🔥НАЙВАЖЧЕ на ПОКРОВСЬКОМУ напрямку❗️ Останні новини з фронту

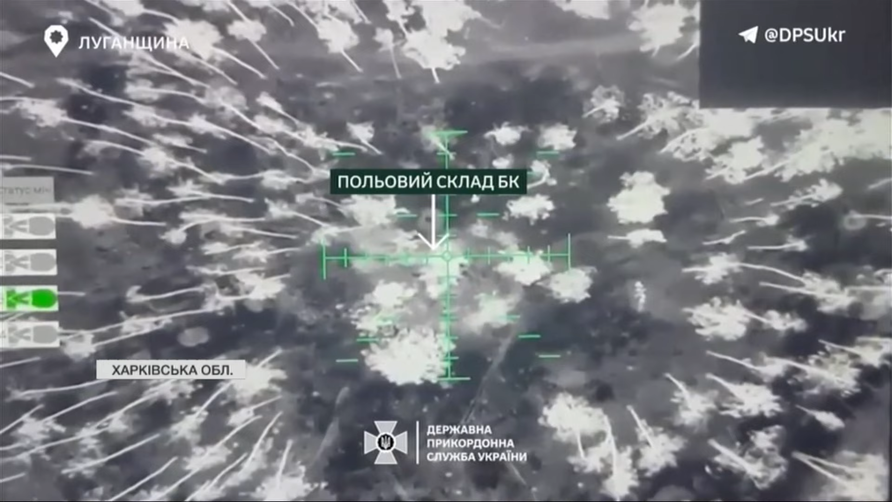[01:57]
Ударний коптер прикордонників уночі спалив два сховки боєкомплекту – склад пальномастильних матеріалів,